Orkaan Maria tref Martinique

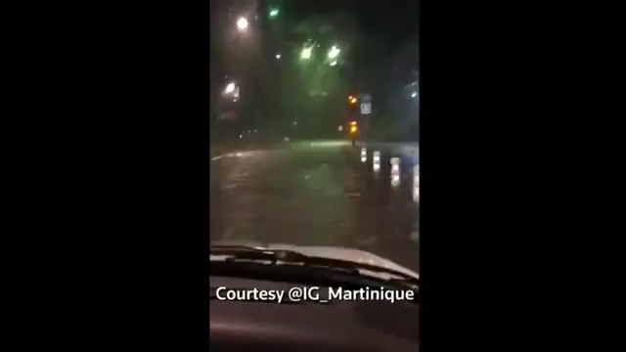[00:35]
Ah oui, mais on regarde le niveau de l'eau sur le volet roulant.